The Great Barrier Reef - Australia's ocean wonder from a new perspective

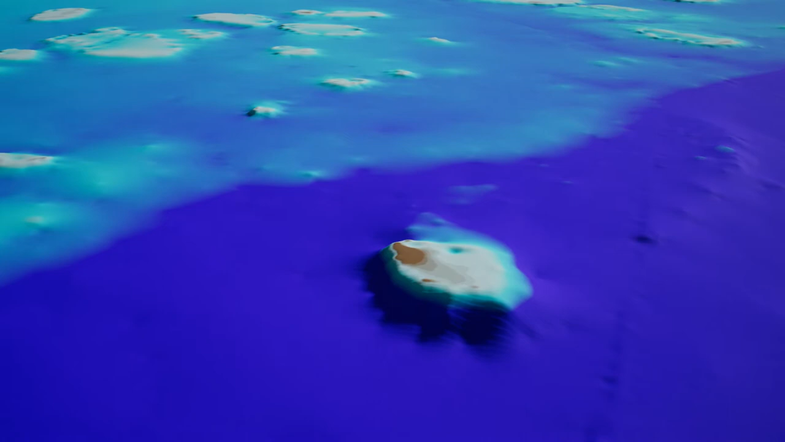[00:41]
we have improved our view of the shape of the reef from 250-metre resolution to 30-metre resolution.